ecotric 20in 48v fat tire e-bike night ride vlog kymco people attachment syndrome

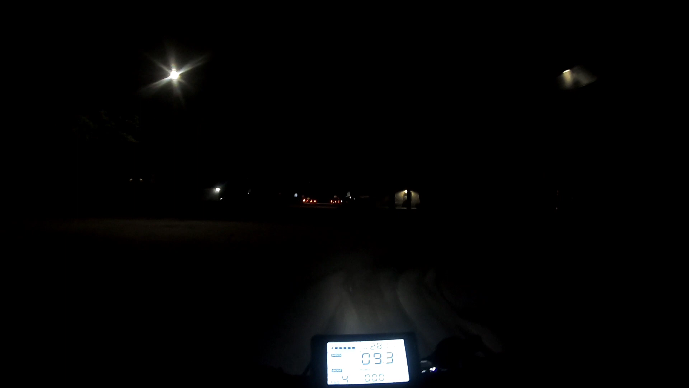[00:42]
want to go see what nightlife is like. Yeah, I'm probably going to have to swap out my front pads because they keep working out, so gotta see what's up.
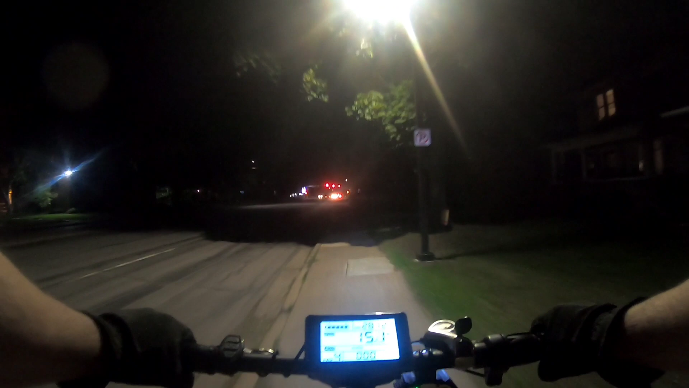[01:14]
See if they're grinding good or not. So. Yeah, so I'm bumping up the light a little bit.
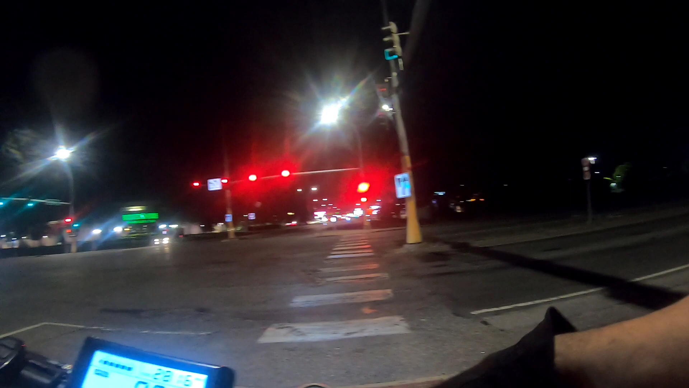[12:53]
Green light quick or not? No clue. Might be able to get to go soon. Might. There we are. Yes, I got lights so people can see. Oh, and so I can see. No, I'm not really in a hurry.
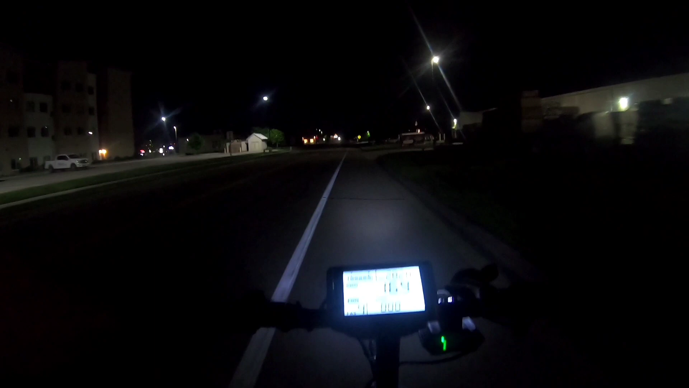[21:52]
Fix that. Down. Driving me nuts. There's the Goodwill. Probably stop over there and see if I can
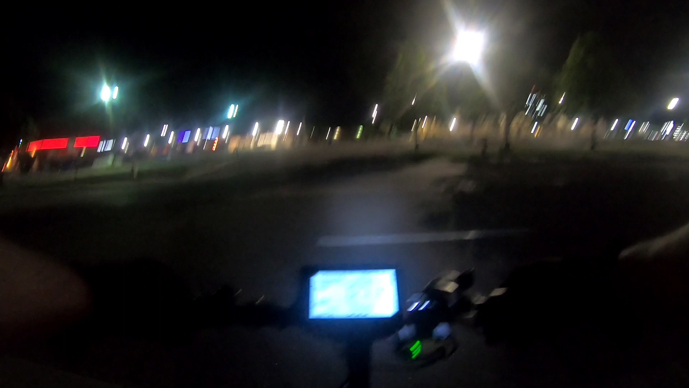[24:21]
The town just gets so quiet at night. Sometimes quiet is, you know, quiet is beautiful sometimes. See, some flags ain't getting no breeze because they sit out here, you know, sit in between buildings.